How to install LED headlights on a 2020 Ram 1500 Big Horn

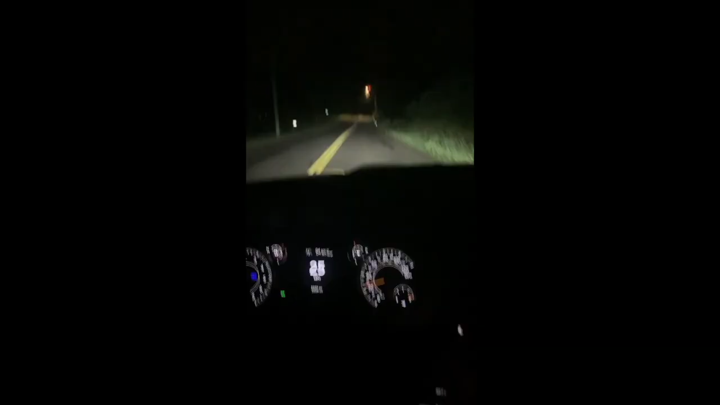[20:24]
So you guys can really get a feel for how bright these are. I know, you know, headlights against a white wall isn't really a good, a good gauge. So I'll insert that clip now. Um, so overall, this project was not really difficult as long as you follow the steps that we showed you.